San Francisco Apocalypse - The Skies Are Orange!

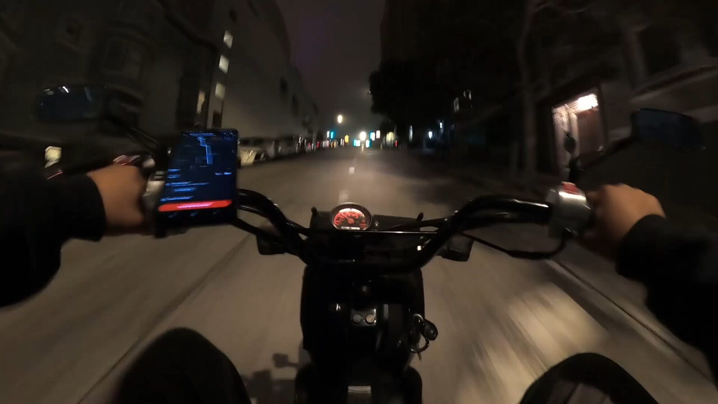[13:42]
Let's see how the scooter handles it. Oh, dropping speed. Dropping speed. 20, 15, 12, 11 miles an hour.
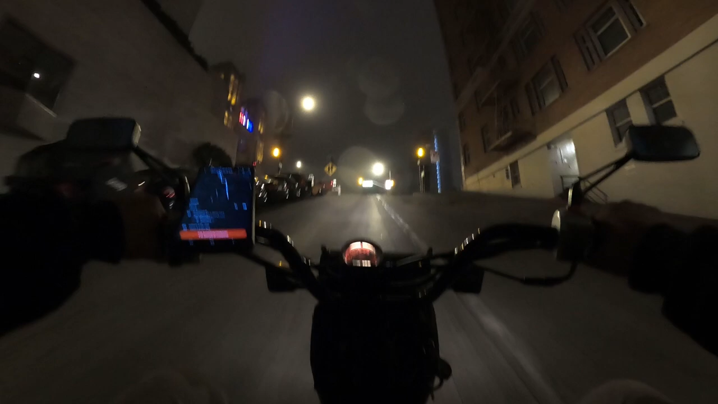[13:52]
Oh, it's getting to 10, 10. Oh, she made it. Oh, that's where I made that video. Of the setup. Nice.